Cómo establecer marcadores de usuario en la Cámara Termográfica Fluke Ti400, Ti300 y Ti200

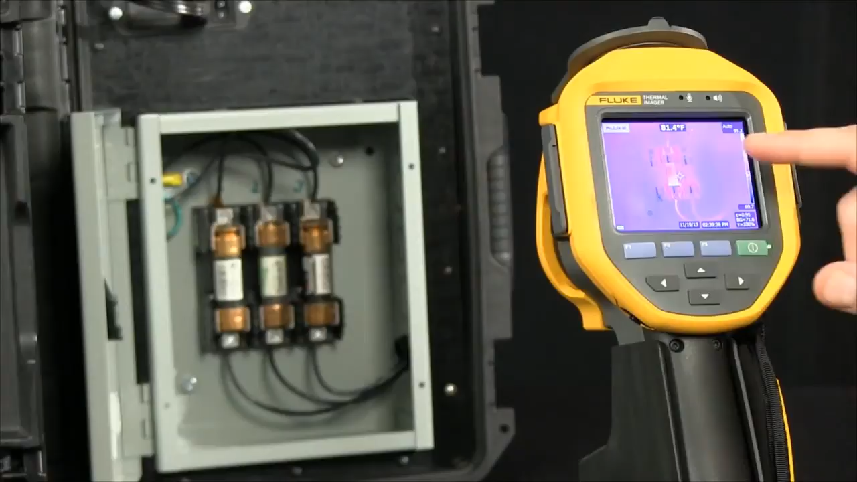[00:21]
So right now we're measuring. We're able to see a center marker and a temperature, as well as an indication along the side of what the temperature range is.
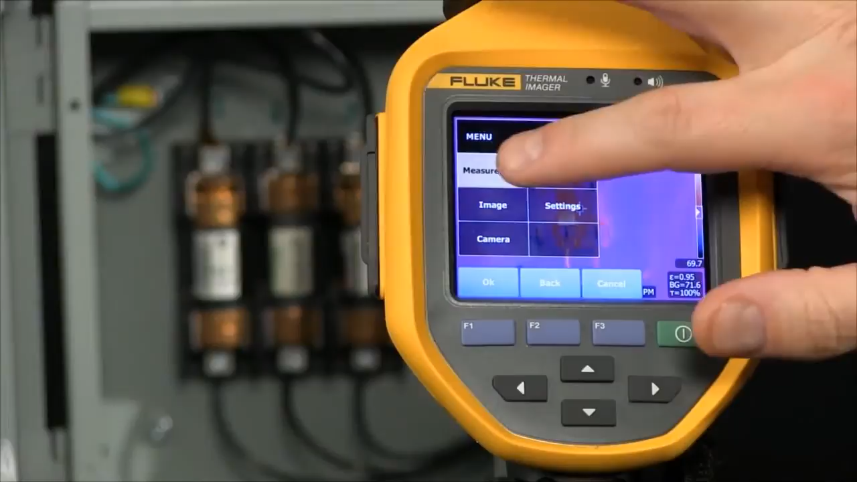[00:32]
As we go into our menu here, we look at measurements, we go into markers. Now we can add one, two, or three additional temperature markers giving us more information. I'm going to select three markers. A marker drops into the screen. I'm able to then drag and drop across our touchscreen into location. I'm going to select next. It drops in a second point. I move that over into location and finally the third location. So now I can look at three phases all at once,